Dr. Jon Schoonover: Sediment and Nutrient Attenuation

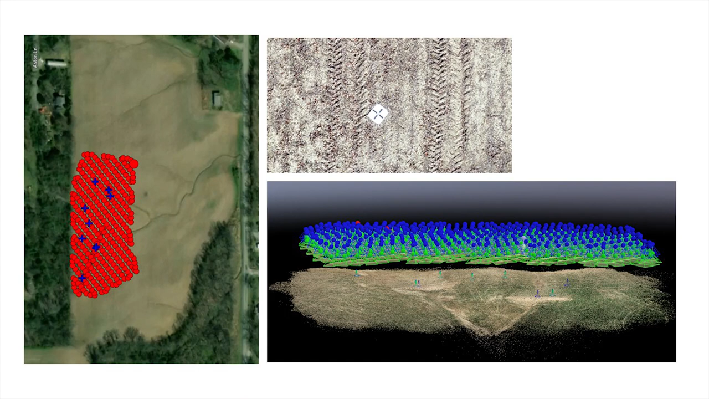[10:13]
We just plug that in before it takes off and it goes up and does everything. You just stand there and watch it fly. And like I said, those images overlap by 80%. So, there's a lot of overlap and we can get that really good three-dimensional look of that soil.
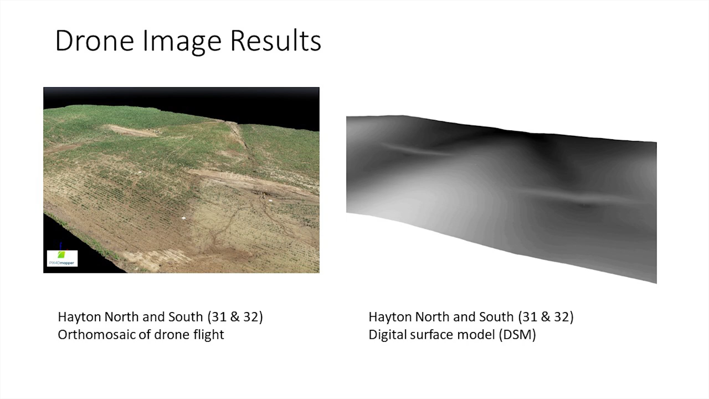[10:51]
So, it's going to have highs and lows. You can see on the image on the right, the white areas are the higher in elevation areas. And then we have lower in the dark. And using the, basically the, take the berm height of the WASCOB, shoot it straight across.
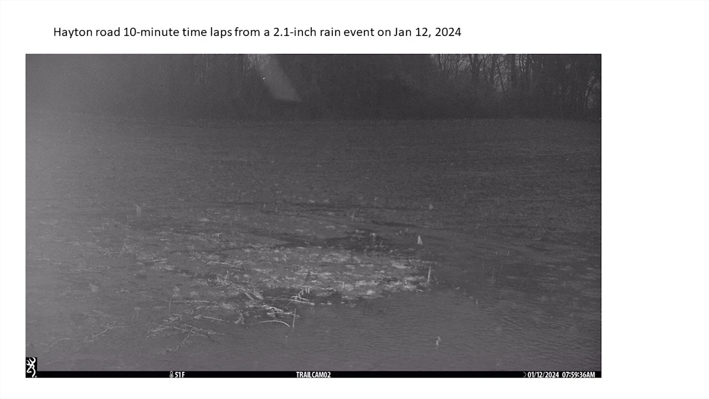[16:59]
Not an image, a video. Hopefully, it plays. So, this is over about 10-hour time frame. You can see these basins will fill up. And this is just from the trail camera that we have taking time-lapse photos out there. This thing will fill up. It rains again. It drains. It comes back up and responds very quickly with that rainfall event. So, here's what the site looked like in June of 2023.
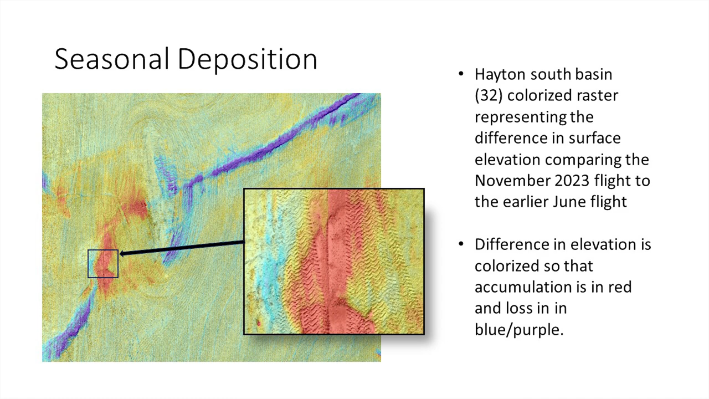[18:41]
I think this is a pretty cool image because it shows you the accuracy of it. You can see the actual tire tracks in the field. You can see the red areas where it's accumulated higher, the ditch in the blue. And you can take this and overlap one image from the other and see what the difference is or that change in the Z coordinate.